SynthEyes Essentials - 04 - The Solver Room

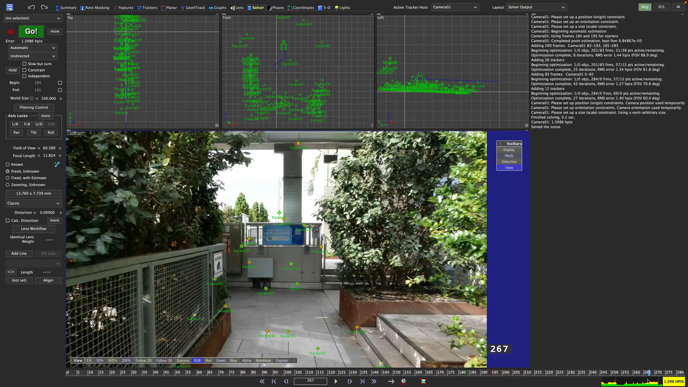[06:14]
So this should be our first step. So let's click the checkbox for calculate distortion. Let's change our solve mode to refine and hit go.
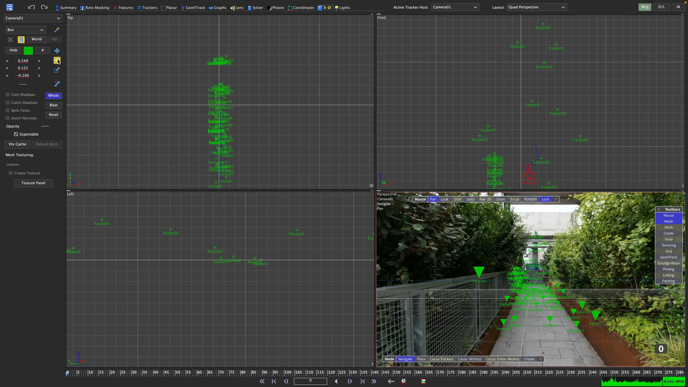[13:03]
If you use rotation, you'll find that the rotation always centers around the point in space where you are clicking and then dragging. That way you can align the scene manually and already familiarize yourself with the 3D controls. Once you're done, treat yourself by placing an earthling here at the end of that walkway.
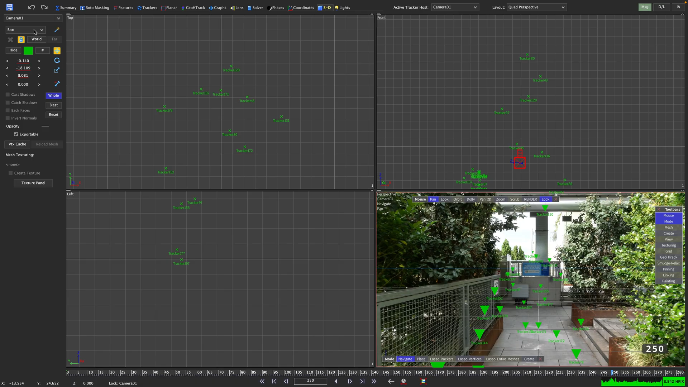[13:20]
The tracker number gives you additional guidance on where to place your earthling. This tracker looks really good.